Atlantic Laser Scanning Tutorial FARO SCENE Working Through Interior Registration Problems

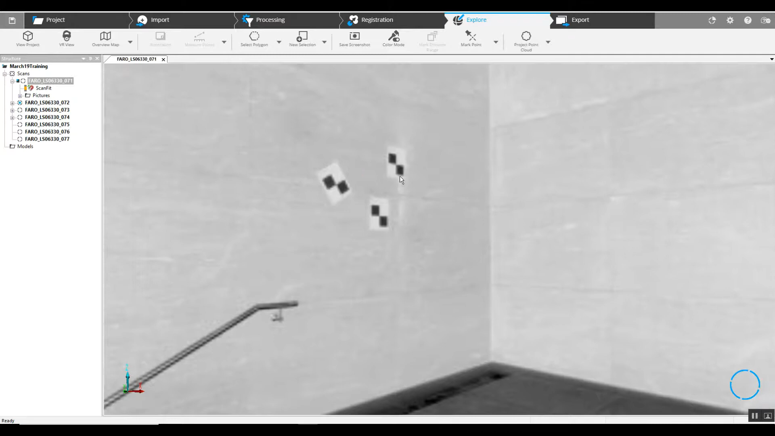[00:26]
multiple checkerboard targets showing up in each location
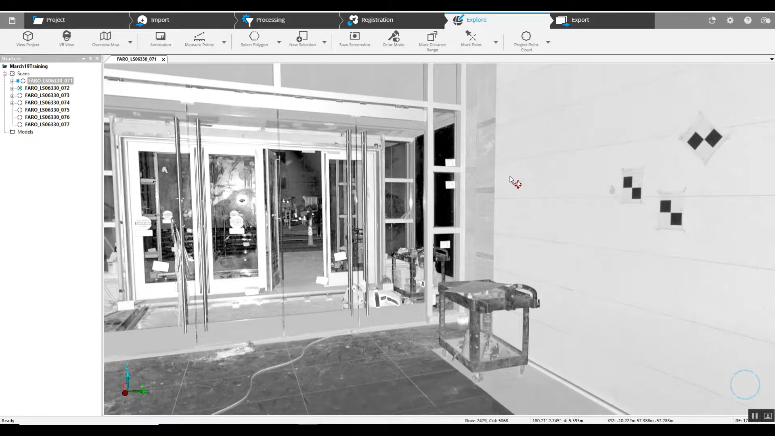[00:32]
maybe our scan tech didn't really understand what the
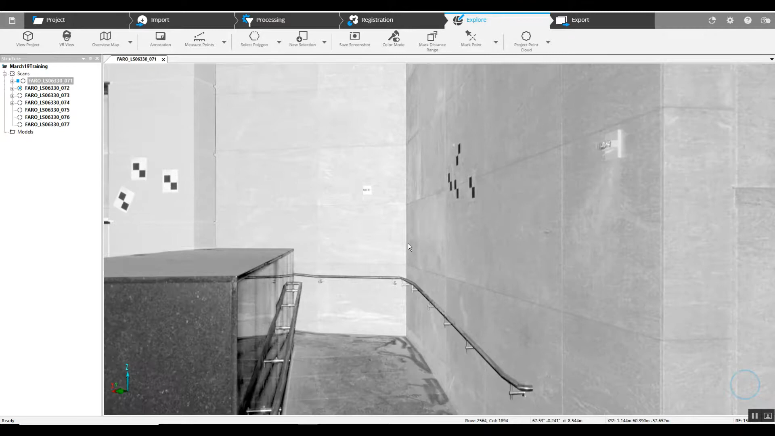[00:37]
purpose of the target was but while you may think that this is going to increase
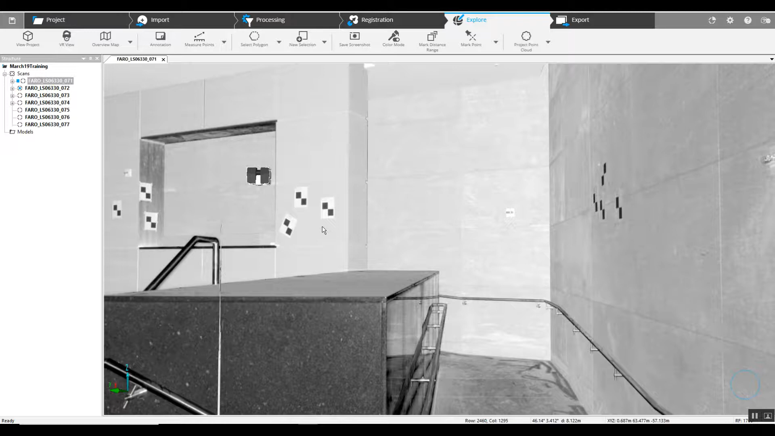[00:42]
your accuracy or your registration actually it can cause problems you want your targets be it sphere targets or checkerboard targets to be no closer than about ten feet from each other and as you can see we are much closer than ten feet which is going to cause an issue I wouldn't look at the accuracy on something like this even if it registers correctly strictly using targets is probably as accurate maybe as if it was done
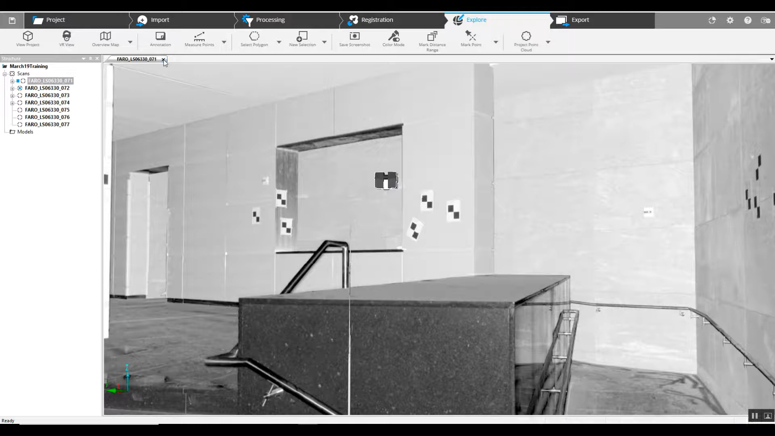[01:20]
correctly or as we're going to do we're going to register this project without using the targets so we can jump back into our initial screen and we're going to go through registration skipping pre-processing and we are going to elect an automatic registration
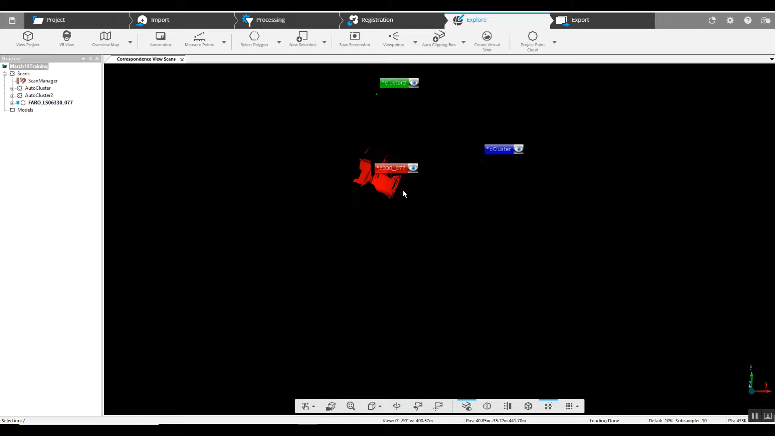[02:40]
times we can see similarities in the structure of our clusters and we can grab them manually and move them to where they need to be 77 along with cluster 2 you can see by opening cluster 2 that it's made up of 75 and
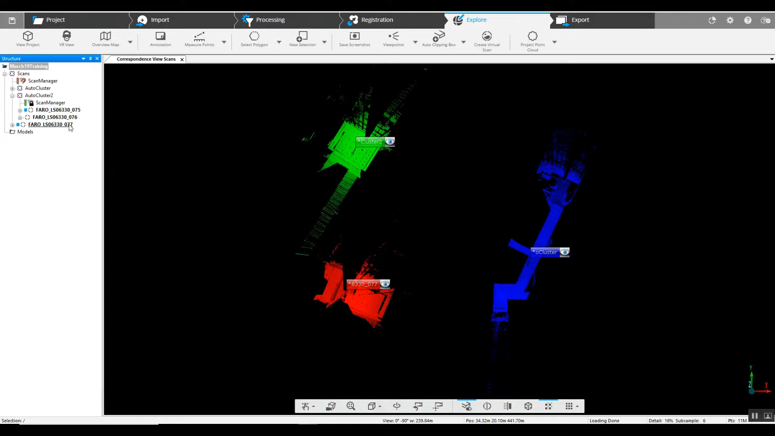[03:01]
76 so one thing we can do is grab 77 I
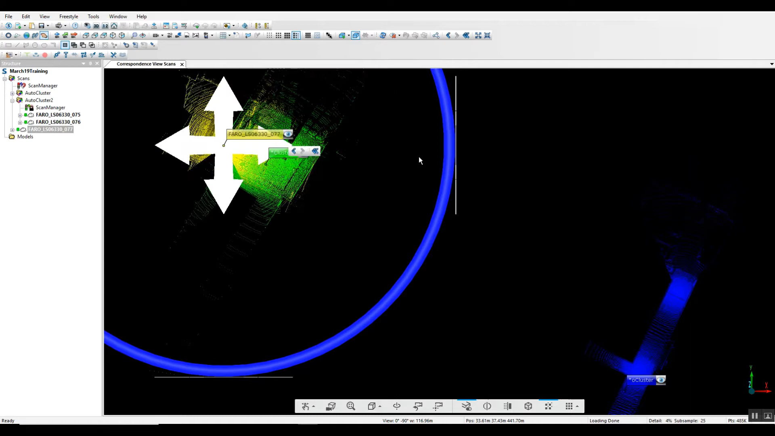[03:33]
and we'll just try to slide this over on top of the existing scan here for the clusters
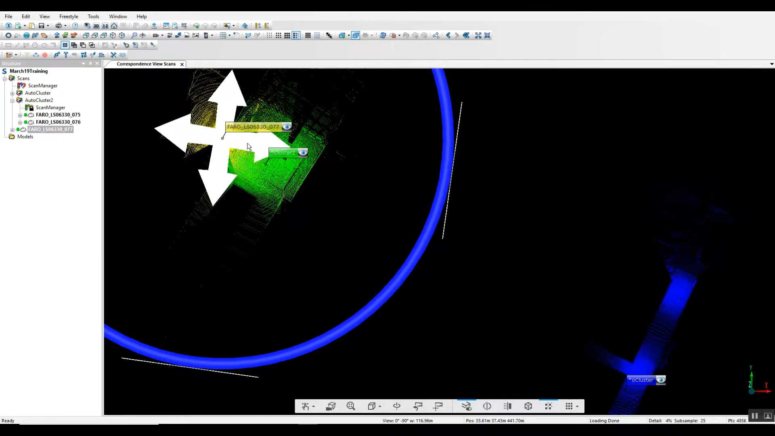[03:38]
and we can then drag and drop that scan into the cluster itself unlock it and then we can run a update top view cloud-to-cloud we'll try a top view of just that cluster and
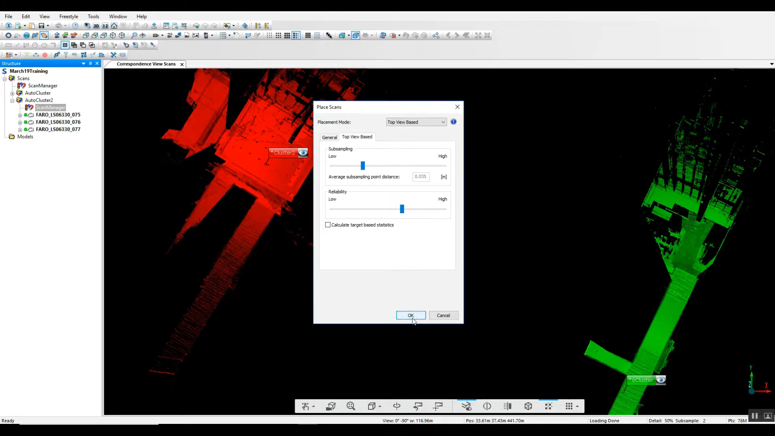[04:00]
see if we can get that to come together quickly we did not get a successful registration so what we can do is go into
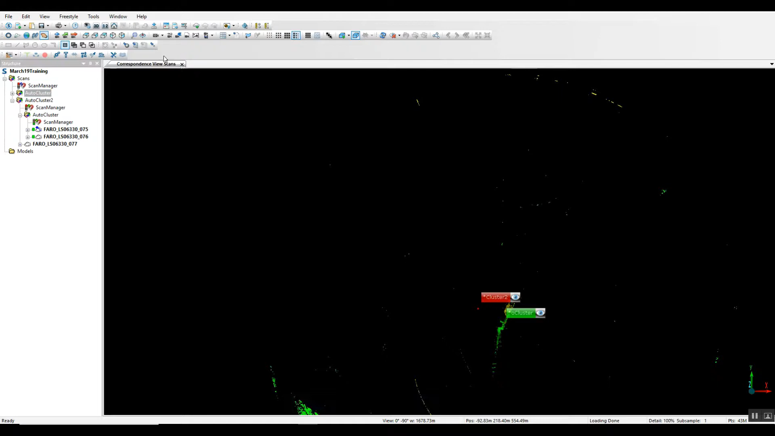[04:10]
our create correspondence split view tab if
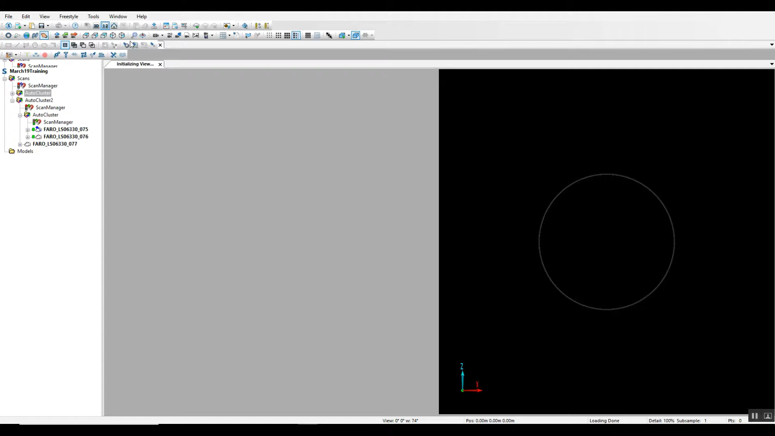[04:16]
you've never used this before it's an excellent tool now we've
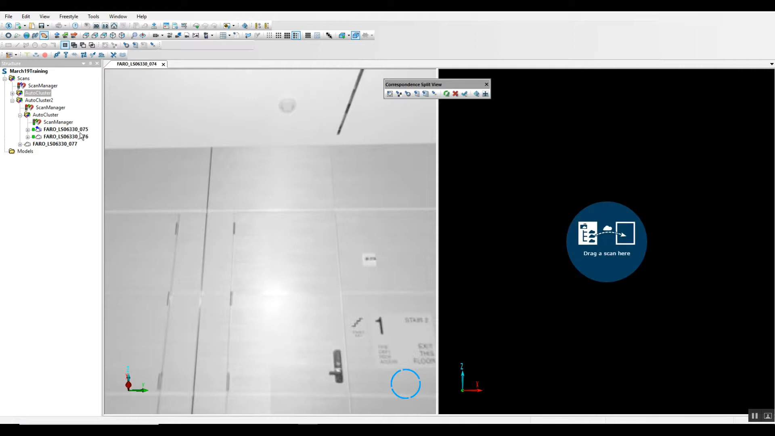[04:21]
got two scans that are next to each other here one being 76 drag and drop that in the other being 77 we'll make sure that that's loaded and
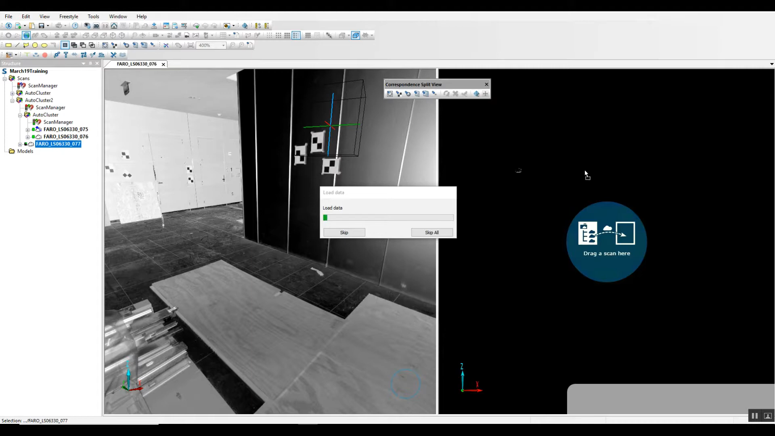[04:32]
drag and drop that directly next to it this
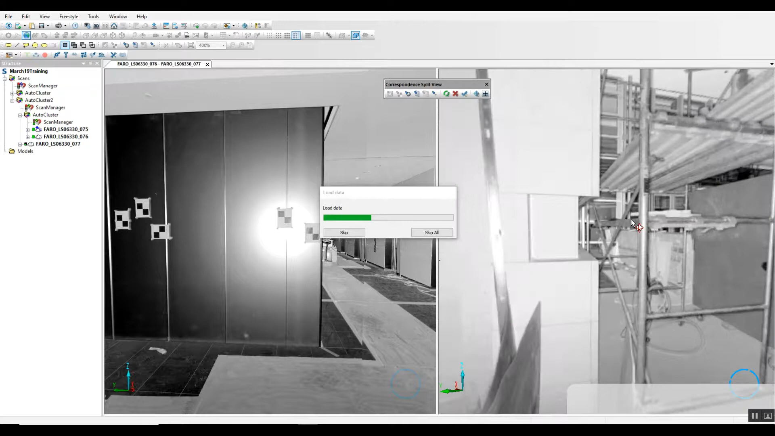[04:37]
allows us to look at the two scans side by side and look for
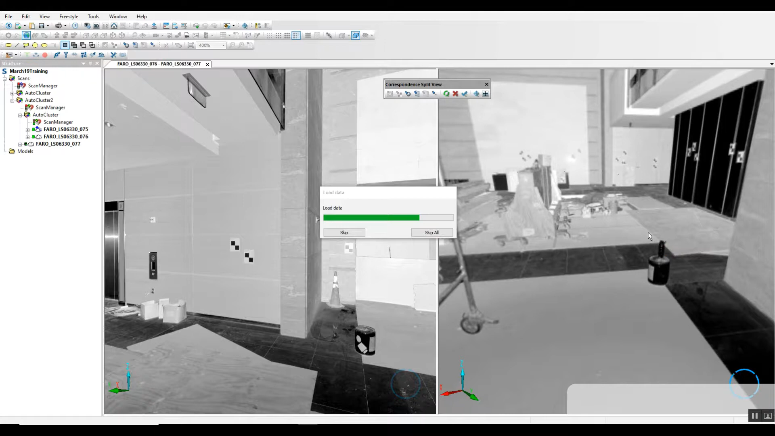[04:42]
similar walls similar features that we can grab
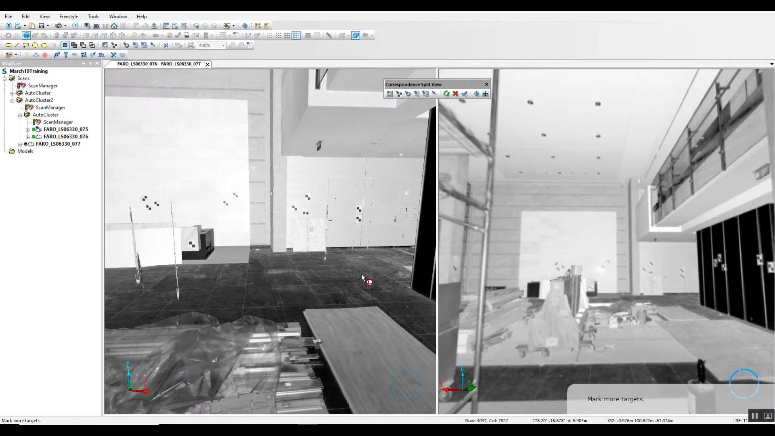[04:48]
correspondence features with and then force the correspondences
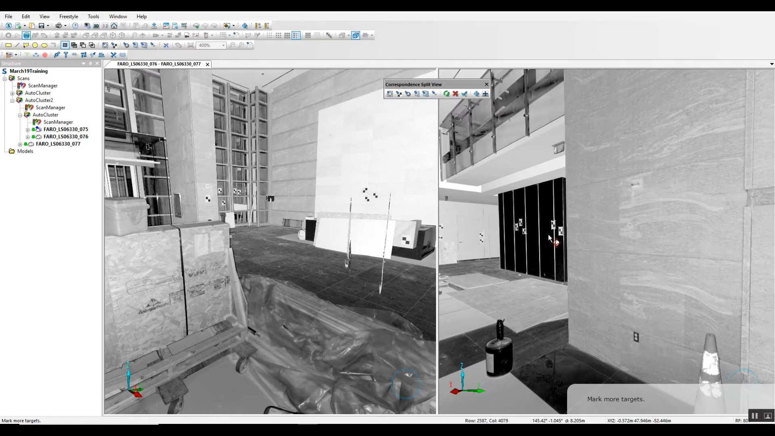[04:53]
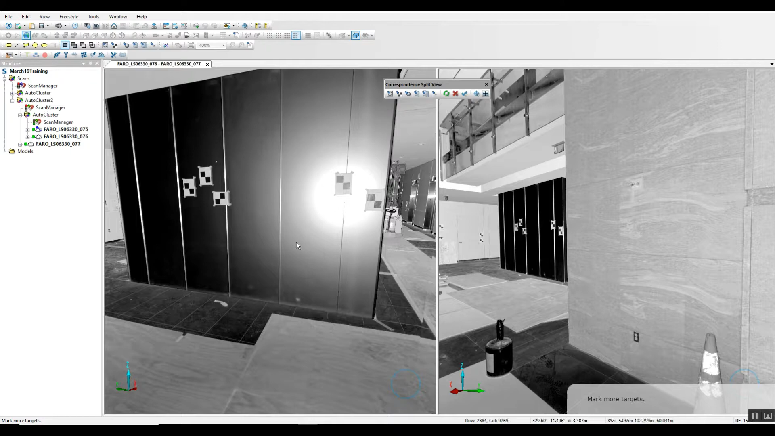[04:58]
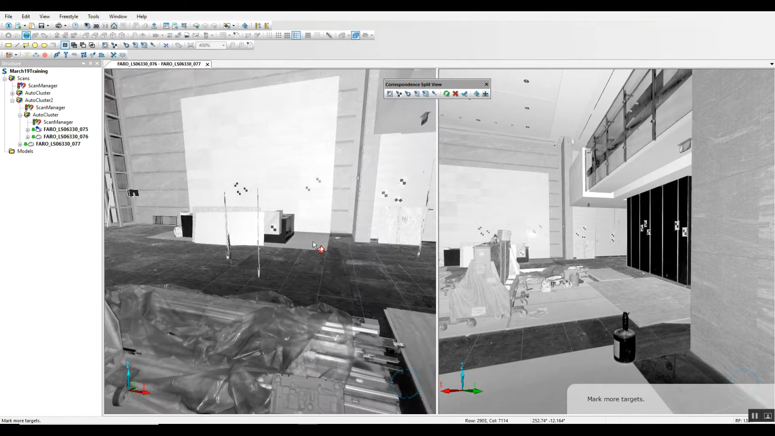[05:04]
alright it looks as though this scaffolding here has been placed you can see where there
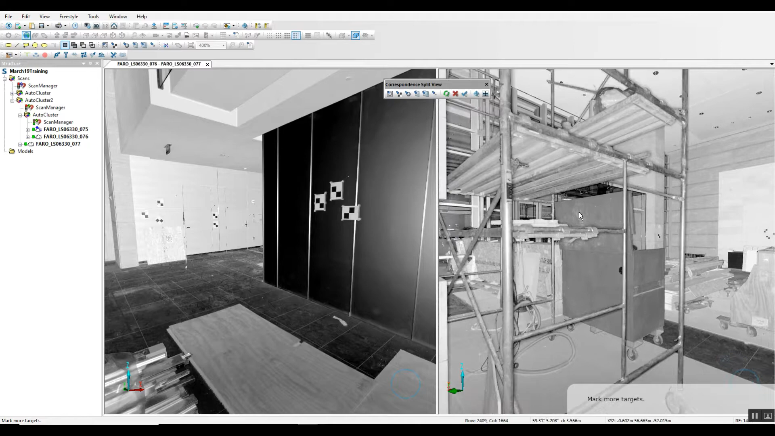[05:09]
are the glass doors just beyond it that we see here and
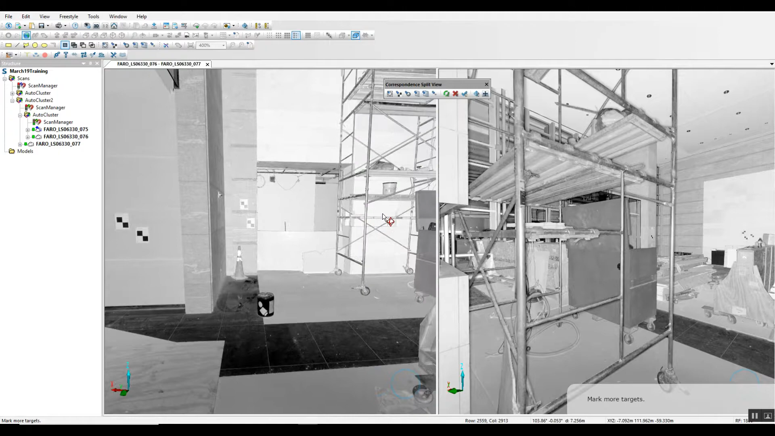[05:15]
it looks like that scan placement was right over here in this corner so as
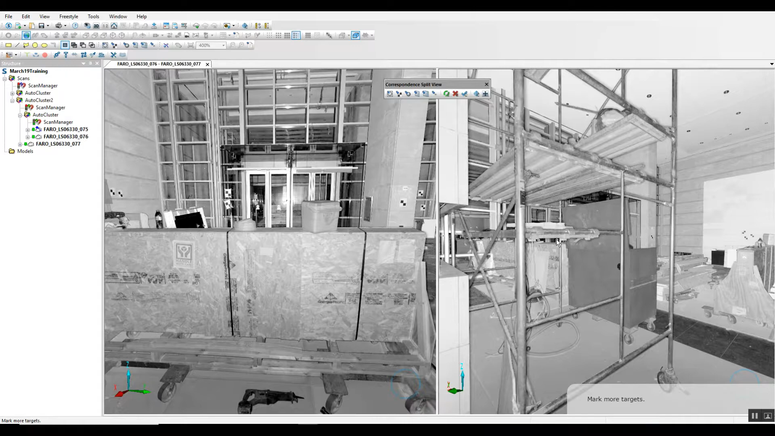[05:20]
we look around we can see that we've got many different surfaces that will correspond so we're looking for a plane
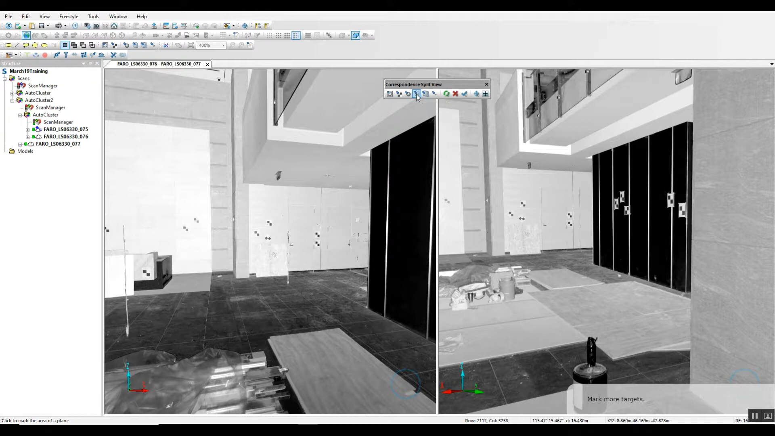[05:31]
first we can mark this black wall here
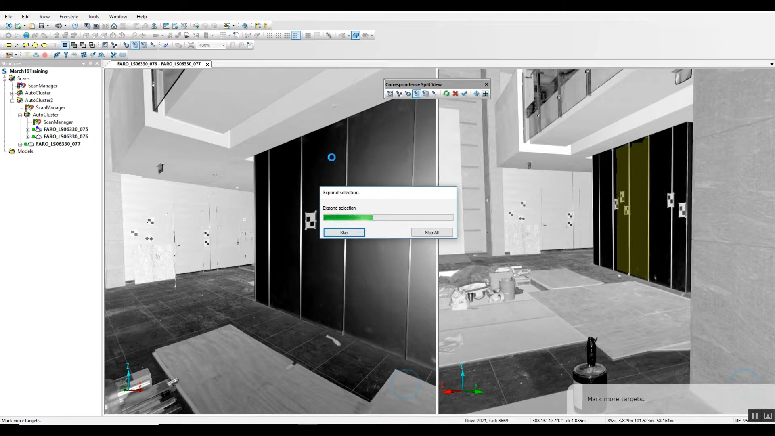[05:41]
we can also see the ceiling here
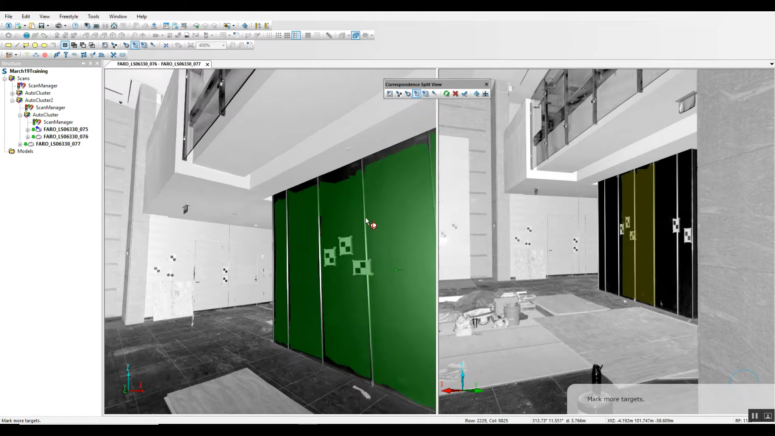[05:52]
very clearly visible it's important when you do this that you're trying to grab planes that are somewhere 45 degree angles of
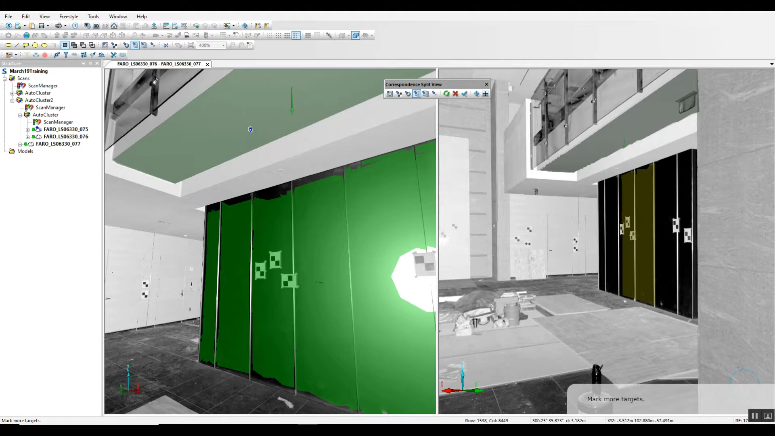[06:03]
each other now we go into force correspondences we'll say we'll tell the computer that these two planes are the same
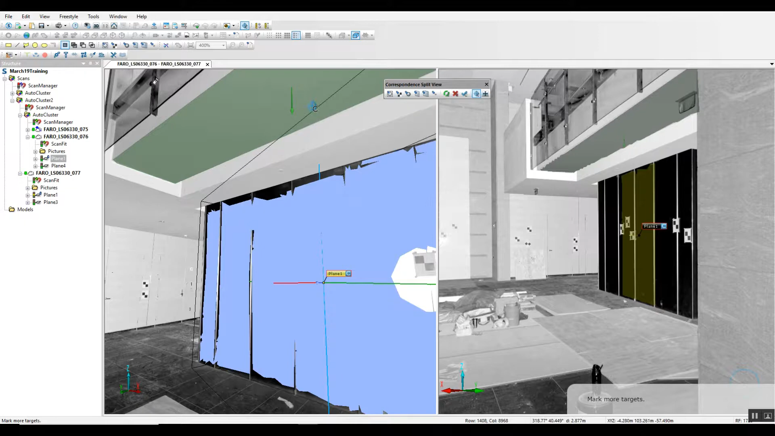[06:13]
and that these two planes here are the same we can continue to do this we'll give ourselves a much better chance of successful registration
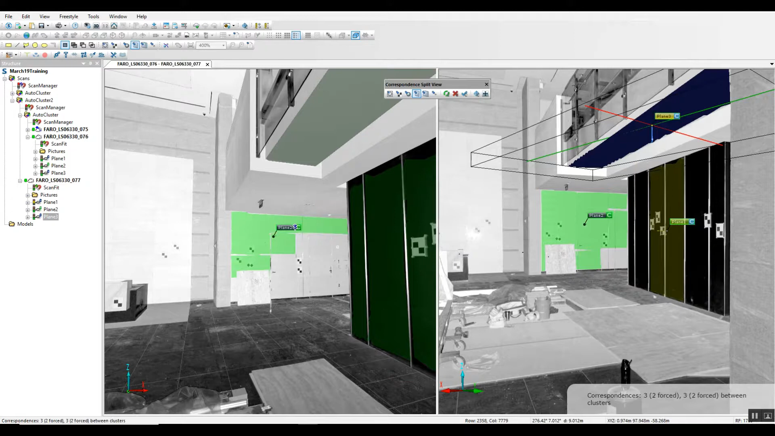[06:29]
as you can see with a couple of planes that we have instructed the software